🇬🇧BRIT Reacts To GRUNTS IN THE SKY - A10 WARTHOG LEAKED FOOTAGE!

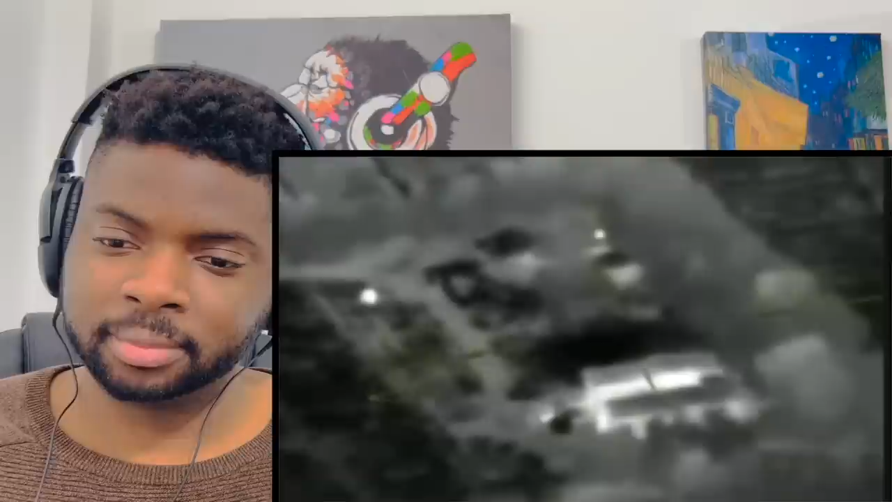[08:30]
enable precision strike they enable us to generate coordinates that that place Christine that place just got blown to smithereens that are right on the target but that will never